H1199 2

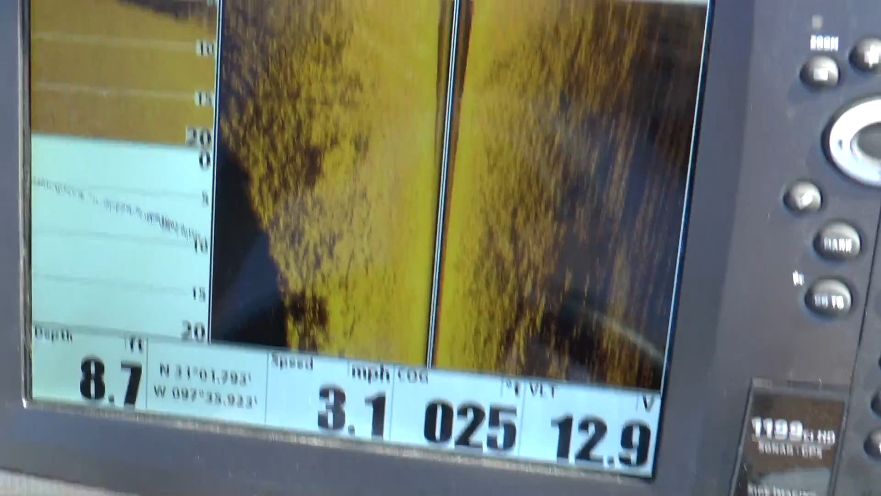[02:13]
On screen: depth 8.7 ft, speed 3.1 mph
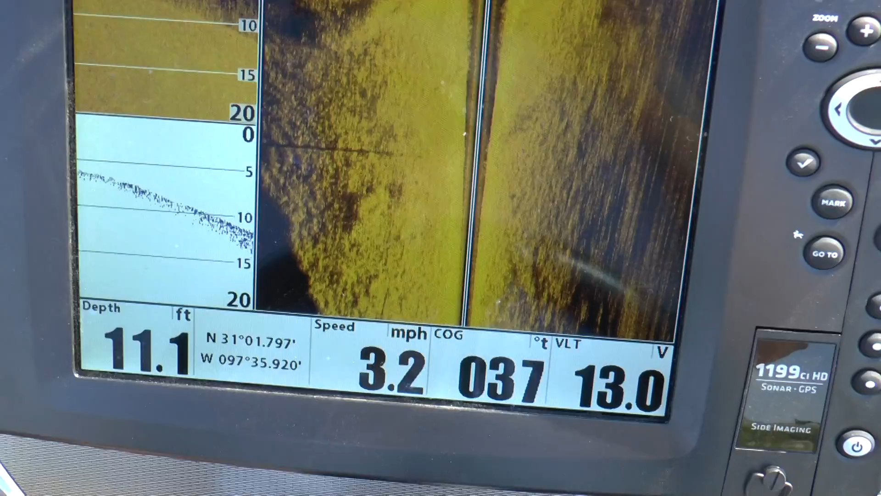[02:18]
On screen: depth 11.1 ft, speed 3.2 mph
Here's all kind of hydrilla out here now. If you don't know how to read hydrilla on these units, you really need to figure it out.
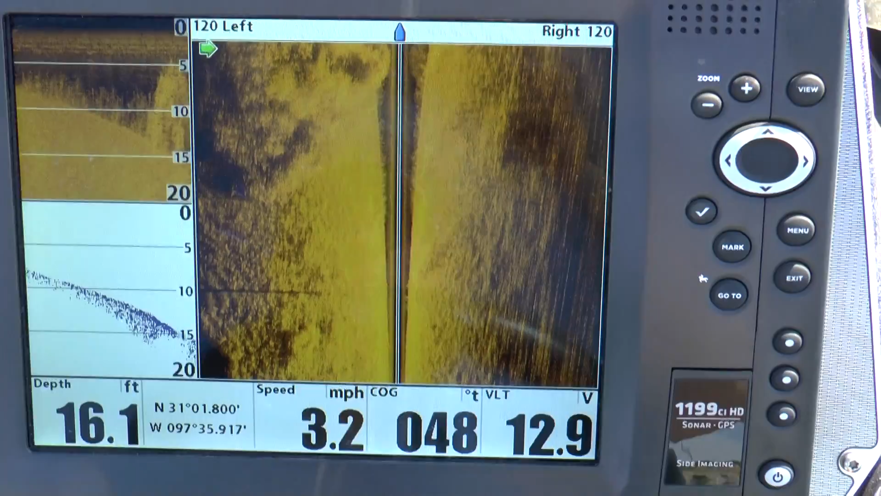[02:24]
On screen: depth 16.1 ft, speed 3.2 mph
You can see this is hydrilla here. This is hydrilla coming over.
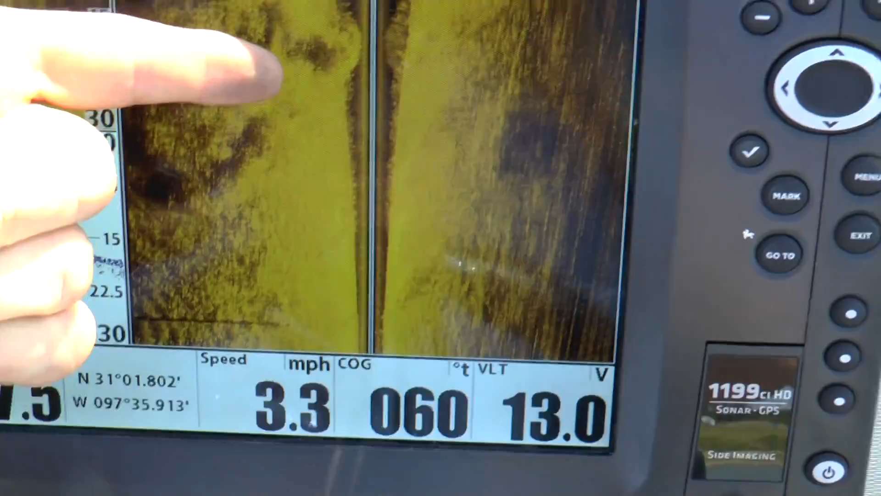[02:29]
On screen: speed 3.3 mph
We're coming off of a drop-off. When this line gets wider, that means we've come into deeper water. And you can see that right there if you were watching it.
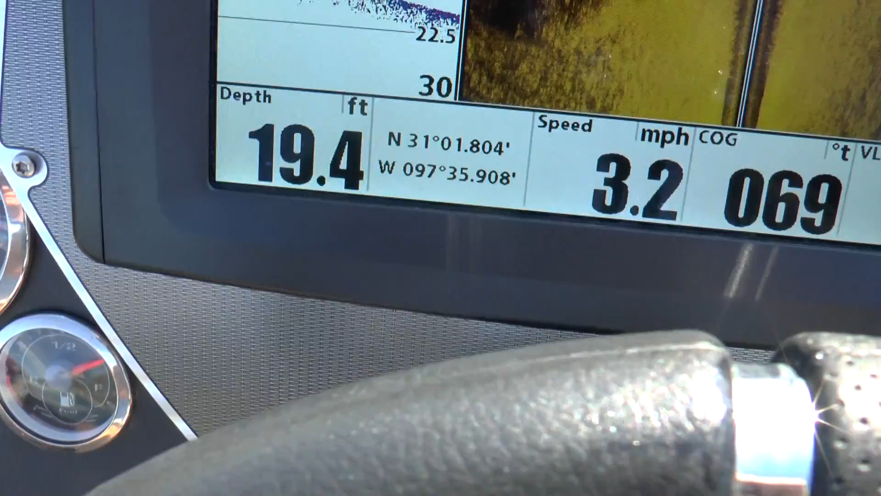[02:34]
On screen: depth 19.4 ft, speed 3.2 mph
My depth got deeper and deeper as we went further down.
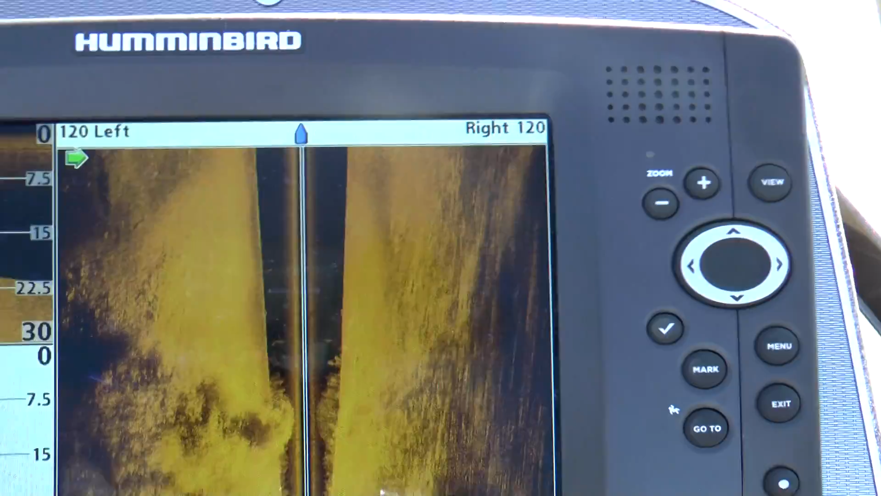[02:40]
Or got into deeper water. The sonar is starting to pick up a little bit better.
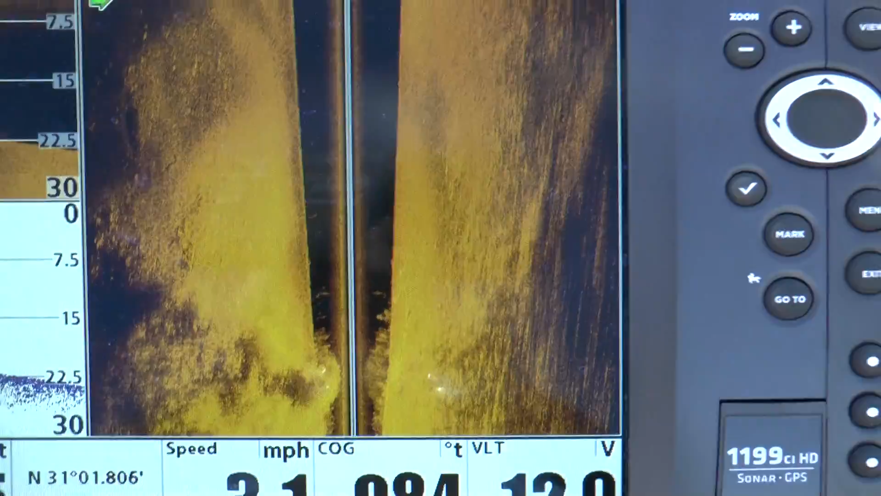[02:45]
It could have been the bottom over there. It wasn't a hard bottom. It looked like it was sandy or muddy.
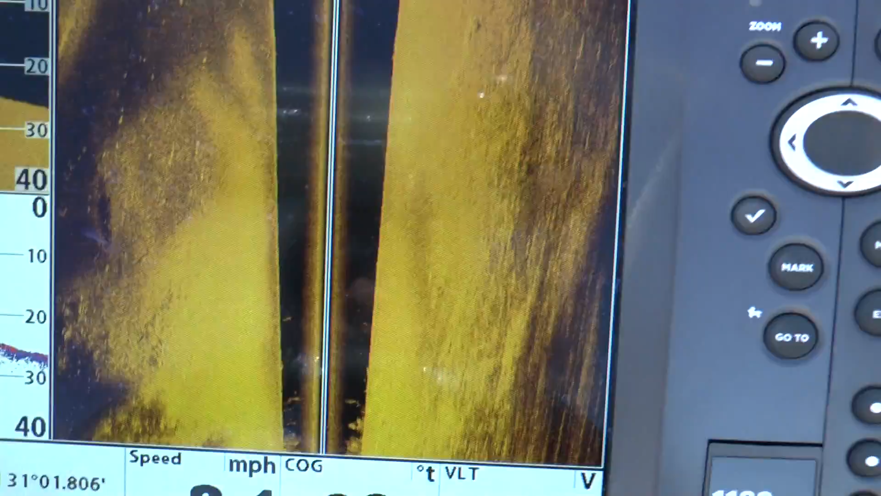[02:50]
Anyway, look. We're starting to see some fish over here. These little white spots are fished.
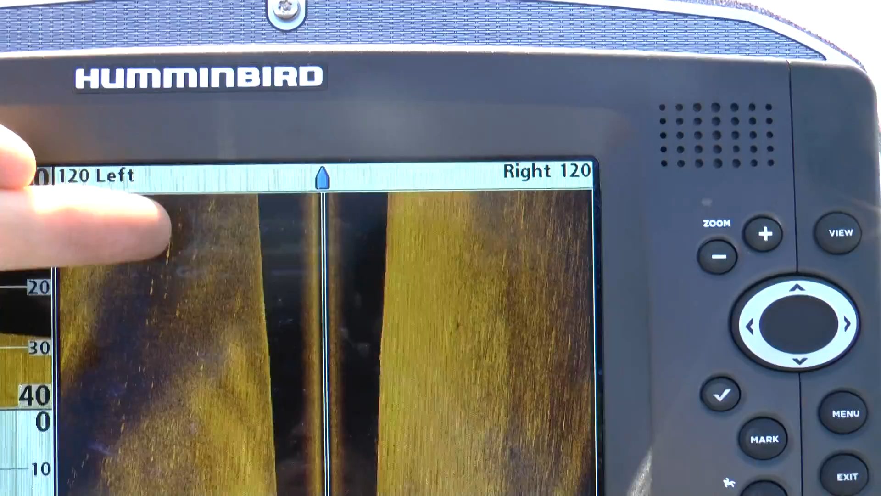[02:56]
This is a channel that comes in off of this creek back on the backside of us that flows down into here.
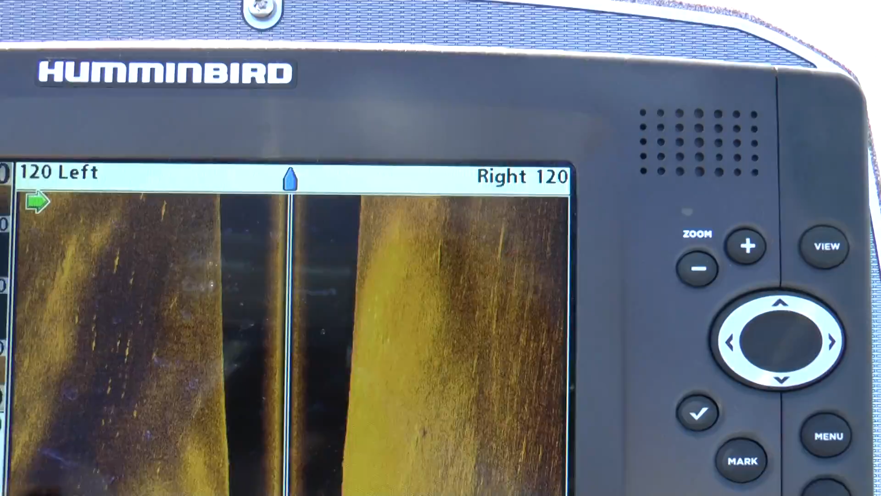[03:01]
And these fish are hanging right here on the edge of this channel.
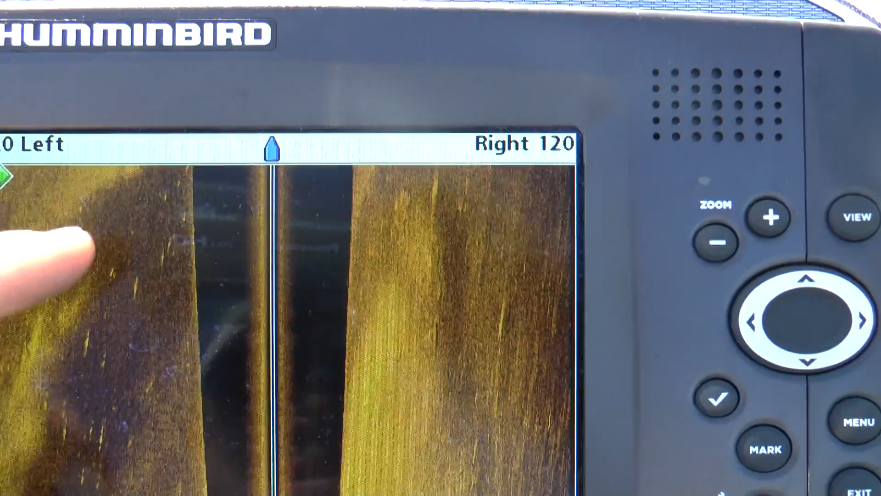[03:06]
This is a little bit shallower up on that point right there. And you can see those big white spots.
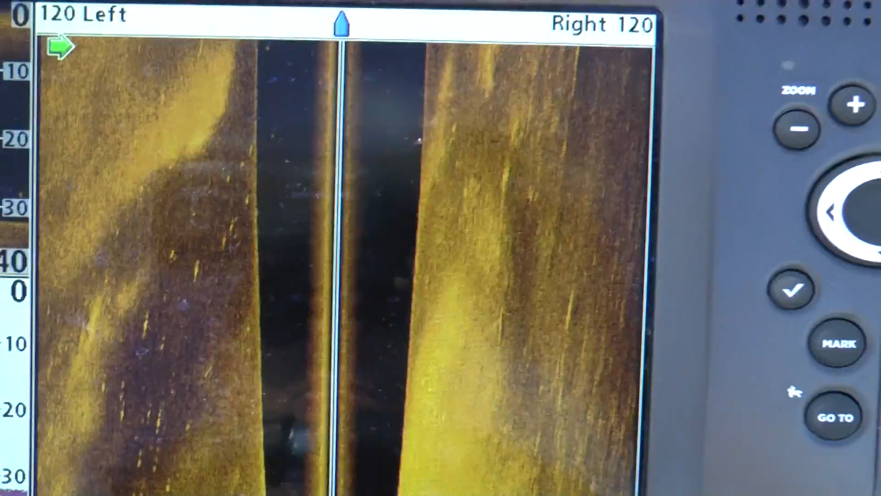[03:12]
That's fish in there. But anyway, I think this thing is reading pretty good right now.
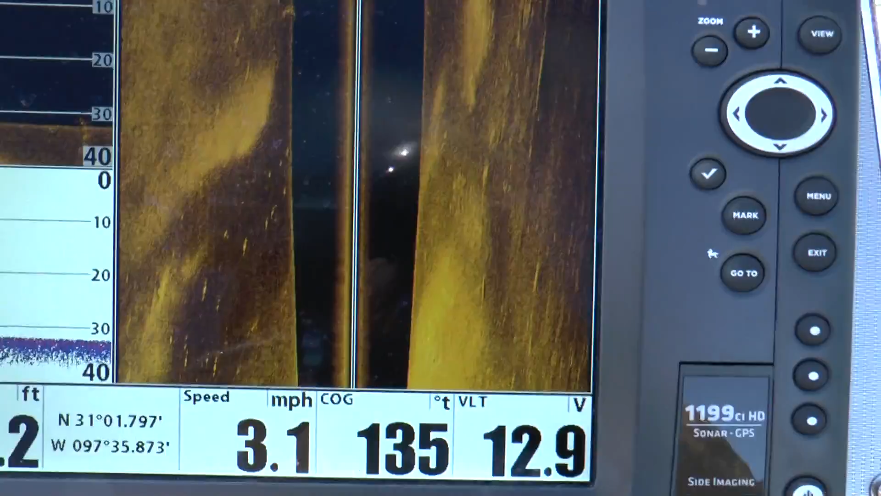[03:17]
On screen: speed 3.1 mph
I'm going to run it for a little bit back and forth up and down here just to double check. But it looks like everything is reading pretty good. There we go. Here we go. Here we go. Thank you.